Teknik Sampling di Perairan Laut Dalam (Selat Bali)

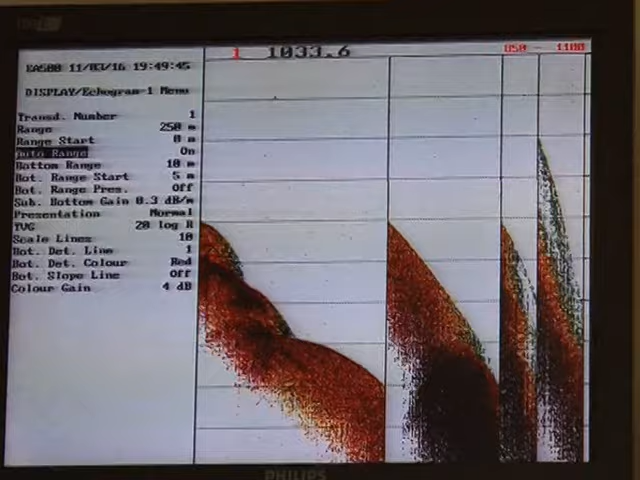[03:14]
Single Beam untuk mengetahui kedalaman laut.
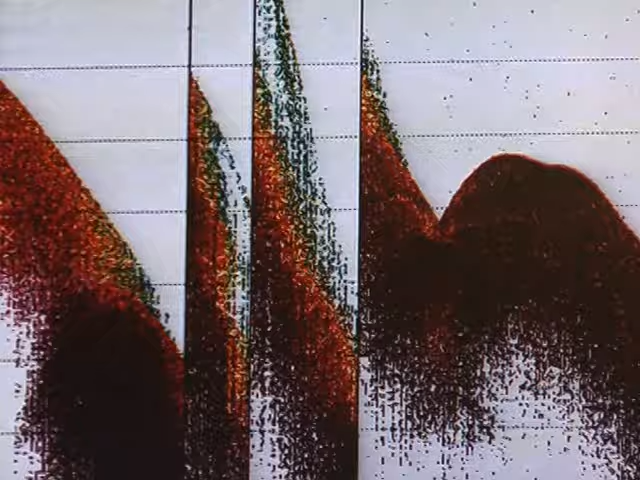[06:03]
Yang nampak di layar monitor ini adalah tampilan kontur lapisan dasar laut yang diambil lewat alat sub-bottom profile.